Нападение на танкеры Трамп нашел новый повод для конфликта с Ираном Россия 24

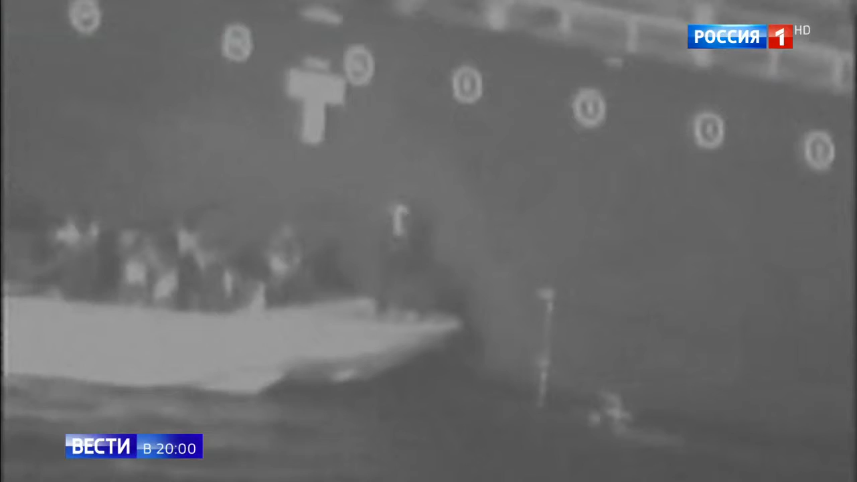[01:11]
В комментариях к видеозаписи представители США утверждают, что офицеры корпуса стражи Исламской революции снимают с борта одного из танкеров неразорвавшуюся магнитную мину. Видео якобы было сделано разведывательным самолетом США, который был в воздухе во время атаки на суда.
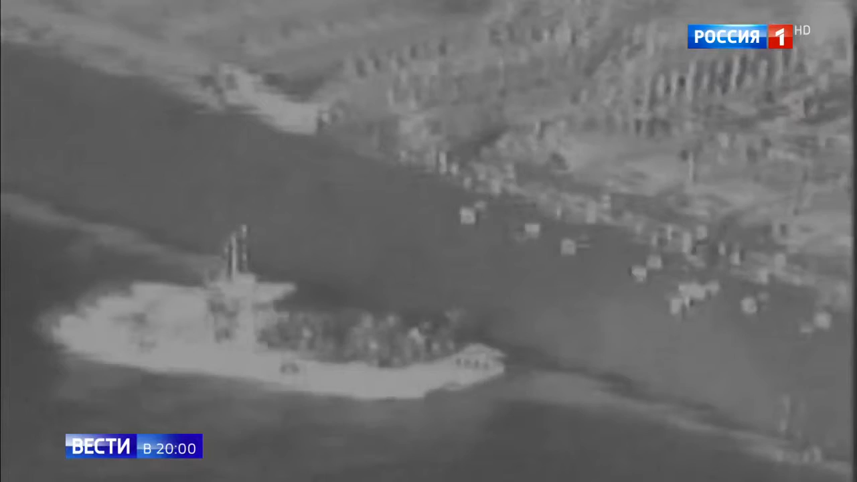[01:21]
На видео плохого качества действительно видно, как некий катер приближается к танкеру и после манипуляции у корпуса отплывает.
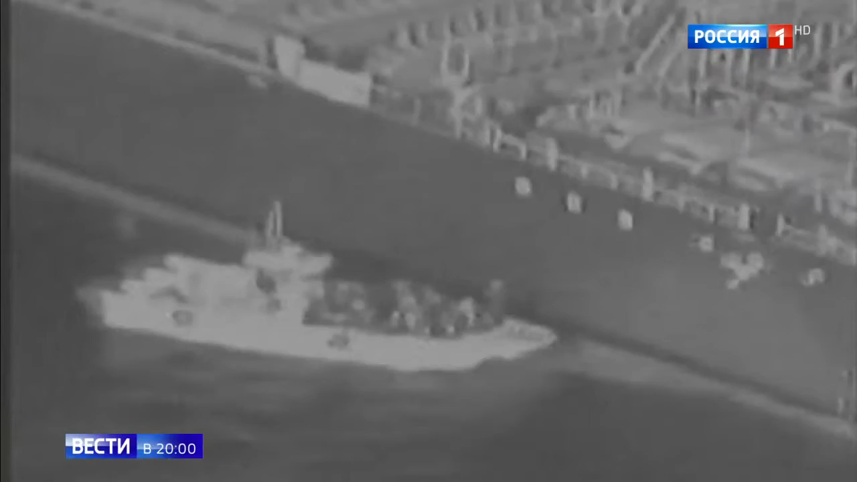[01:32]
Неясно только, почему американцы сделали вывод, что судно принадлежит корпусу стражи Исламской революции. Госсекретарь США Помпео даже не стал дожидаться публикации видео.